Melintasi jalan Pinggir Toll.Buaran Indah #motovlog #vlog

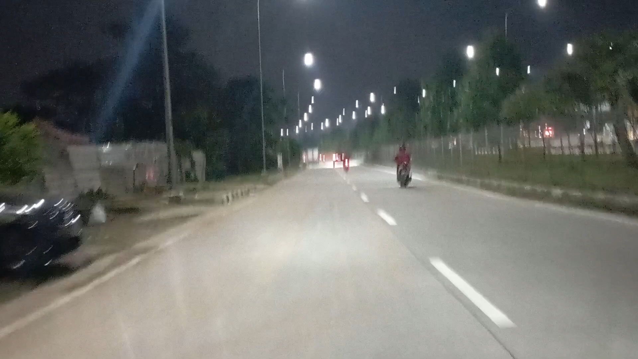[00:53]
Kita lagi di pinggiran tol Buaran Indah nih guys ya. Kita muter balik depan ya, yang arah ke balik lagi ya.